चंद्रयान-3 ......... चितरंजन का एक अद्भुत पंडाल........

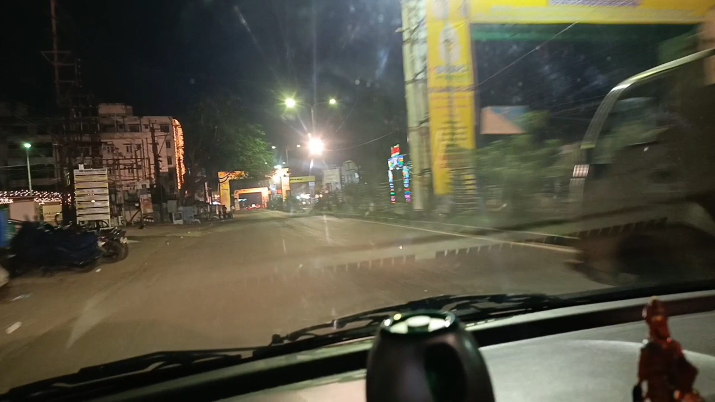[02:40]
हम आसनसोल में ही है अभी निकल रहे हैं तो यह देखिए सुबह के तीन बजे